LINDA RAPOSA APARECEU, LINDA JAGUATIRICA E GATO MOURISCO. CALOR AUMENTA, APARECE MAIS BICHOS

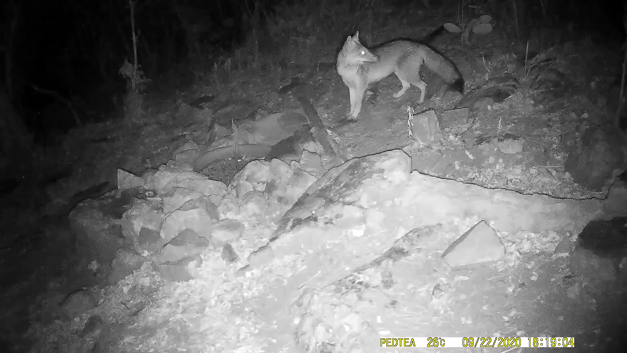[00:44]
Normalmente elas andam ao casal, provavelmente a outra deve estar por perto.
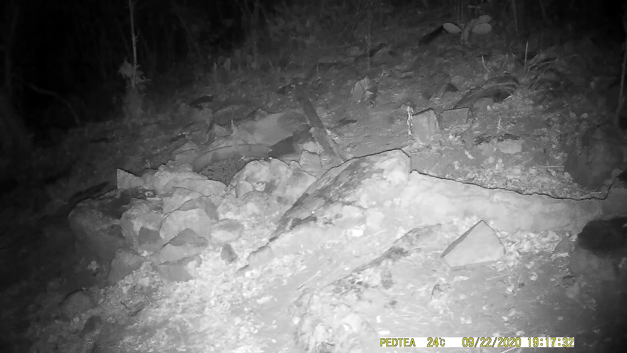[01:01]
Quem aparece agora é uma linda jaguatirica. Seu faro apurado denuncia que a raposa passou há pouco tempo por aí.
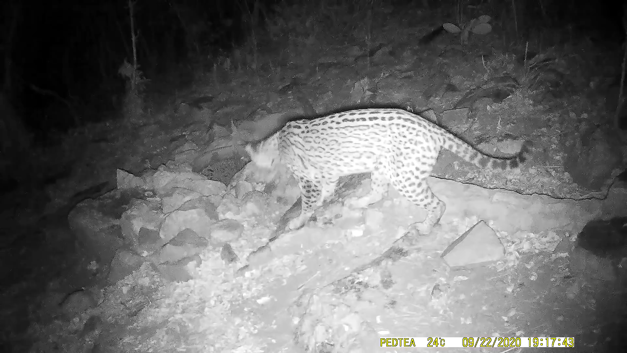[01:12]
No calor da caatinga, alguns tico-ticos e a rolinha aproveitam para beber água.